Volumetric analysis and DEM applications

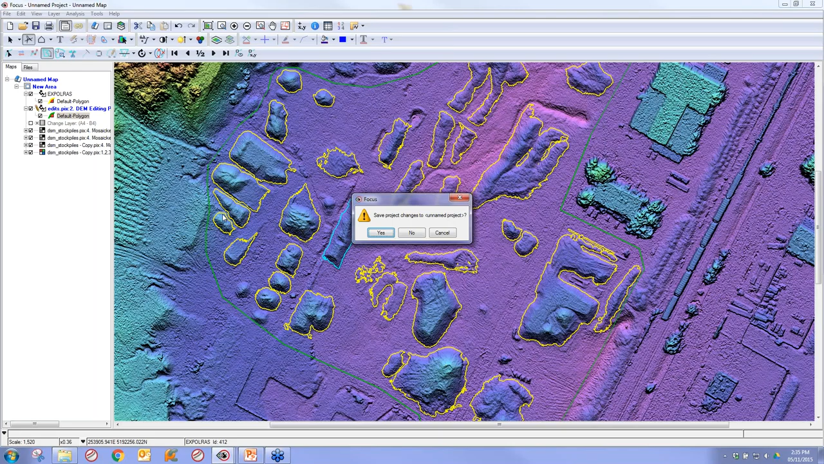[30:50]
And we've extracted all the polygons in probably the same amount of time that it would take you to extract maybe one or two manually. Okay, so that's just a nice trick that I wanted to show you about how you can significantly improve the processing time or the manual effort involved for extracting.
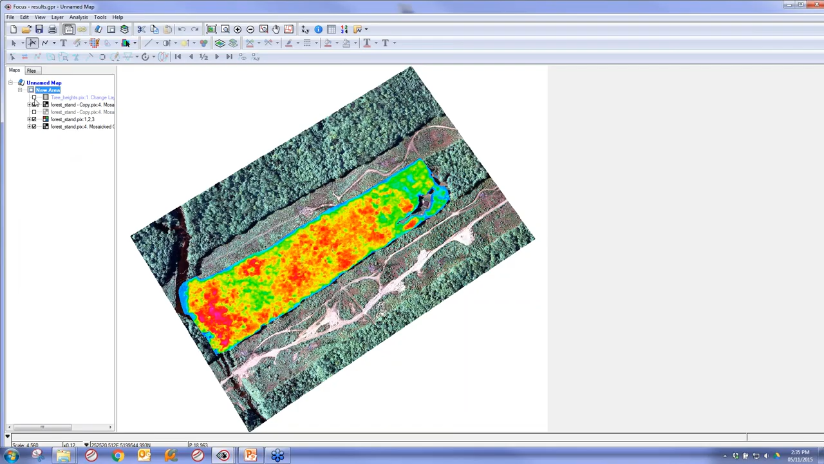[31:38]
So it's important to take a look at this because some very useful things to note about this.
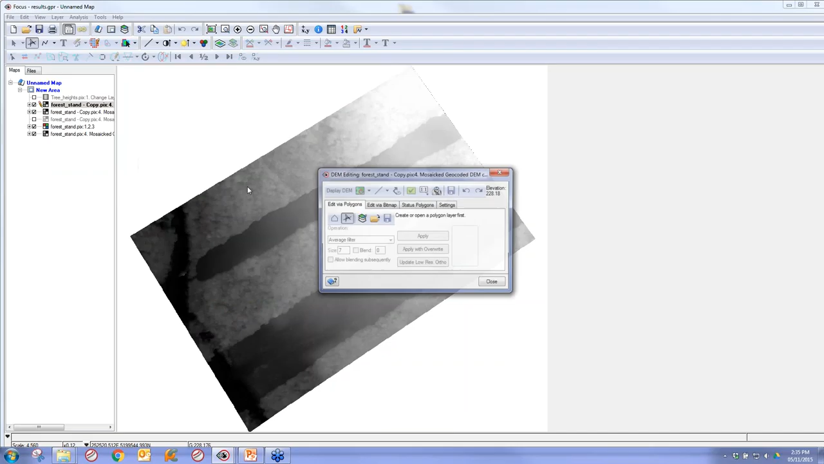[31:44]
So I'm going to load this in our DEM editing. And I want to first point out a very important fact is that when we edited out the tree features, we still maintained the slope because there's actually a pretty significant slope here. If you look at our elevation values, it ranges from 237 on top down to 159 below.
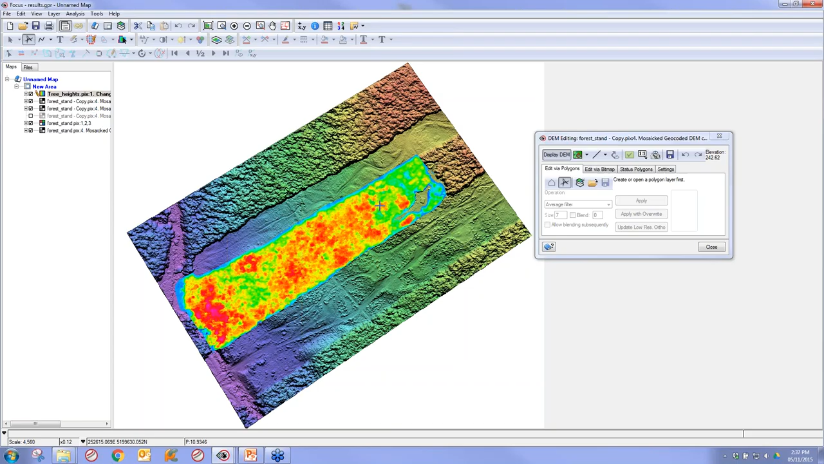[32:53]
And you can see it's fluctuating, so it shows that the kind of spatial diversity you would expect to see. And I also did a comparison online to see the average tree heights for these kinds of trees in Quebec area where this data set's found, and basically the measurements that we're showing are well within the averages of the tree heights that we would expect to see here.
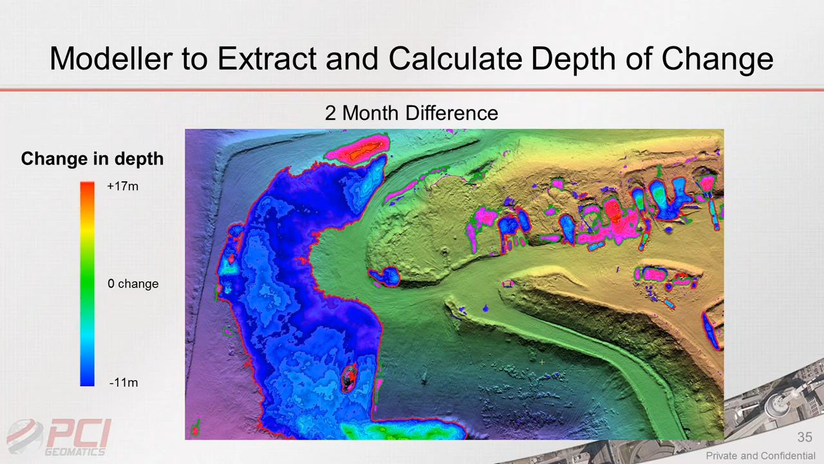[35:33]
As you can see in our upper areas where we have red and sort of green outlines, but red in the polygons, we approaching upwards of 17 meters of additional sediments in between those 2 months. And then when we look at these blue areas, we can see that we're going down as low as about 11 meters of additional change, or sorry, of subtracted or removed sediment in the last 2 months.
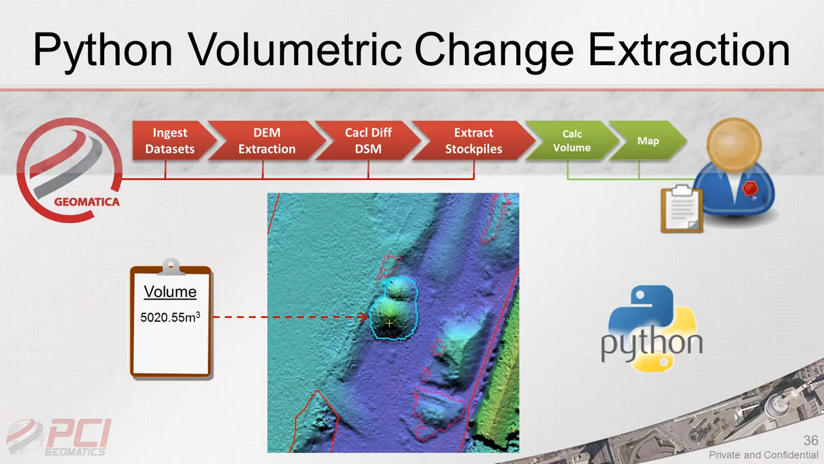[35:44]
And if we want to take it even a step further, and we want to use Python,
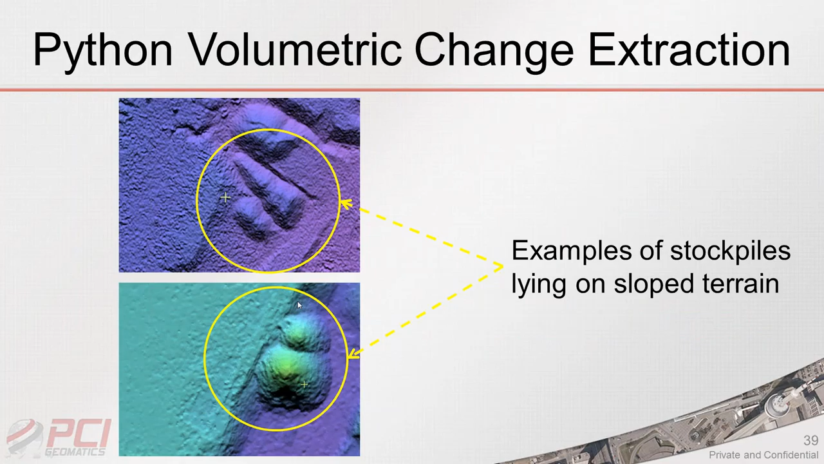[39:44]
But we handle slopes much better in this column-based approach as opposed to the traditional contour-based approach. And these are just some examples of where you might see stockpiles that are on slopes. So as you can see here, we get basically these stockpiles over here. They're on a slope. And this one right here, these two stockpiles are leaning against a very significant gradient. Another example of where column-based approach will provide superior results compared to the contour-based is when you have sort of complex substructures on the top,
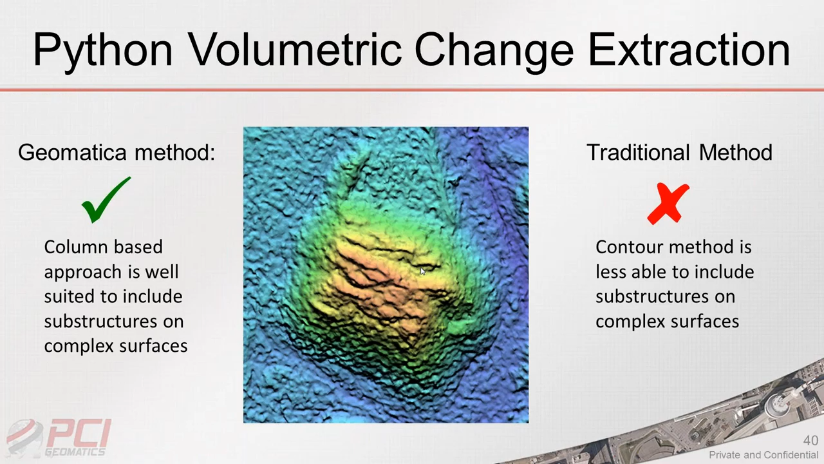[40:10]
so it becomes a more irregular surface. And these substructures are less, it's more challenging for contours, not impossible,